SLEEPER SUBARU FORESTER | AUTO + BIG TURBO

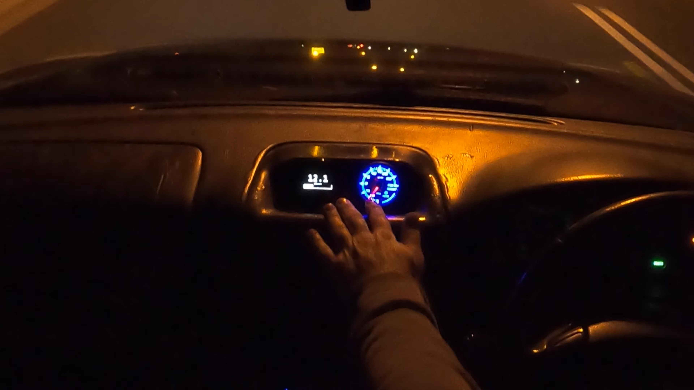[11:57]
Pretty much you can tell where my foot is on the throttle and where we're at with air fuel ratio.
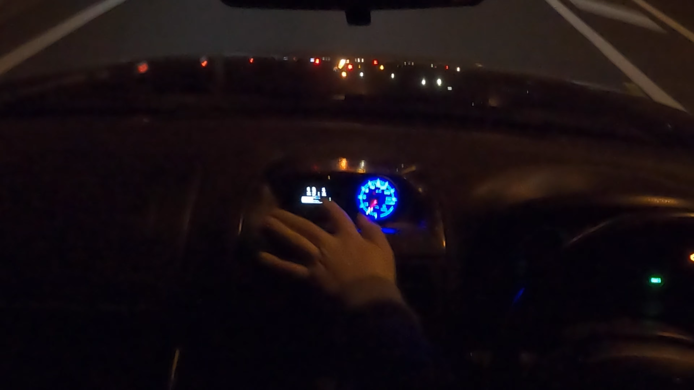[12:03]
So see if I'm just cruising, it's a bit rich.